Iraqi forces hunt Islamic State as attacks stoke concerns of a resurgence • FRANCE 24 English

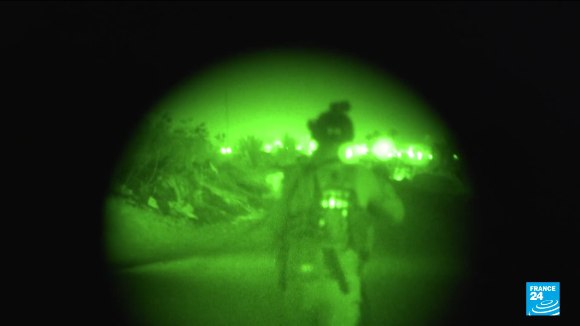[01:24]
The frontline forces then launch themselves on foot into the dark night.